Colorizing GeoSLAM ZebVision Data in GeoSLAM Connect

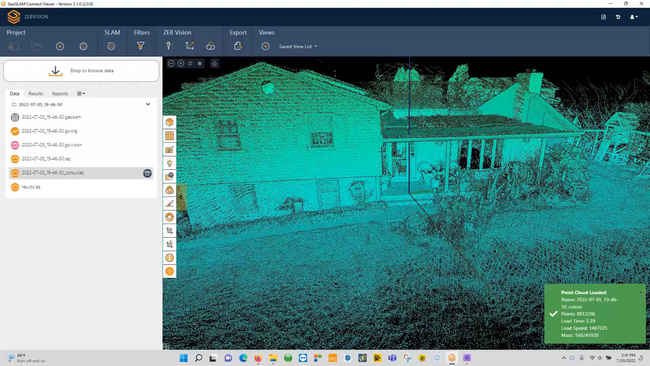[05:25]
and you can see here's the the the point cloud and this is colored by elevation
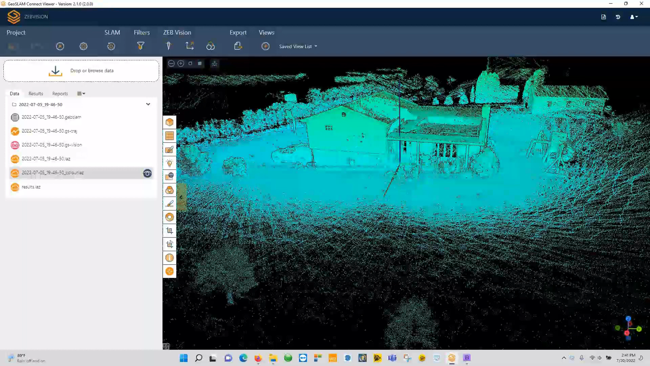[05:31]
so whenever you load data into here this little bar here shows up we're able to do a few things now one of them is color mode so we can change this to rgb and now you can see that the uh
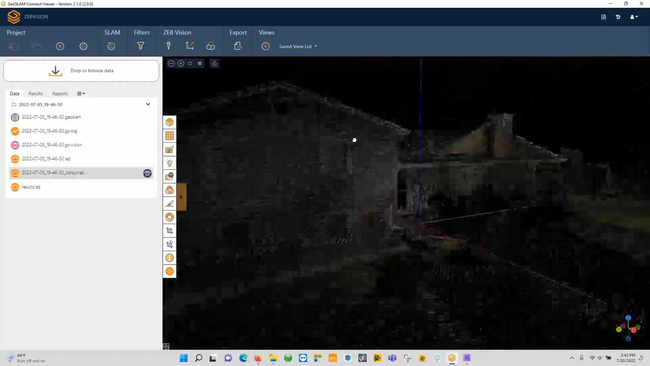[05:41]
that the point cloud is now colorized um if
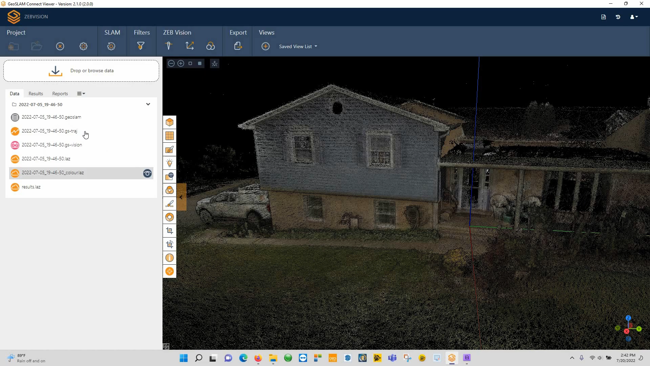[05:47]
we double click here we can load up the trajectory so you can see the walking path we can also disable
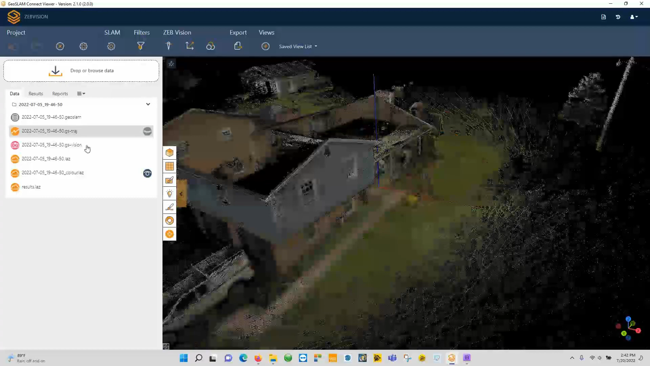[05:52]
that and if we double click the the vision these are actually the imagery
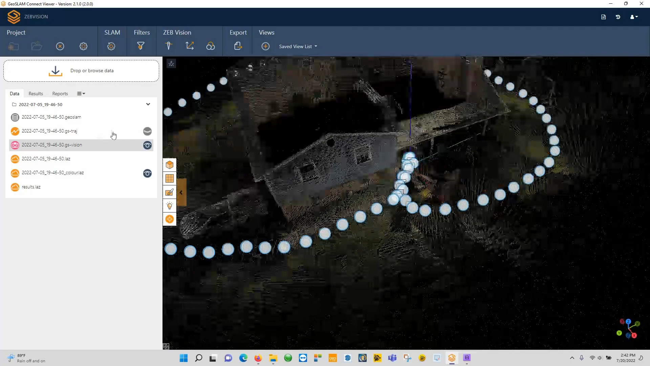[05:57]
so if we turn the trajectory back on you can see the images follow the same trajectory path
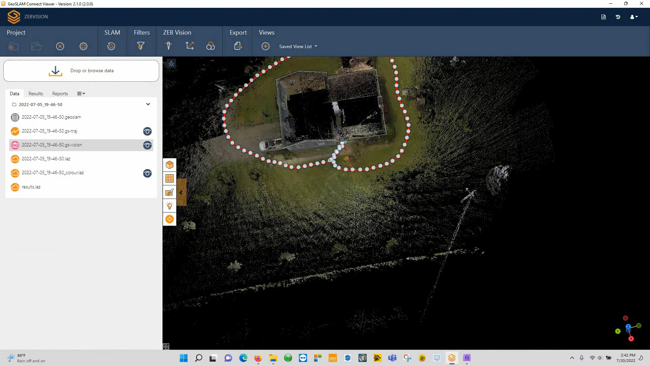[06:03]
so what's kind of nice inside of here is now this is colorized i can actually click on any one of
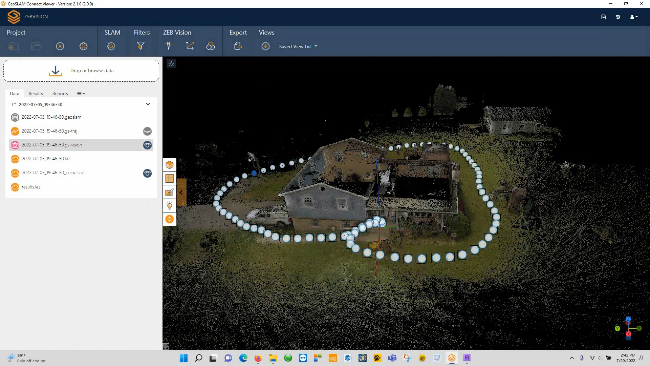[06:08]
these spheres and it will drop me into the view where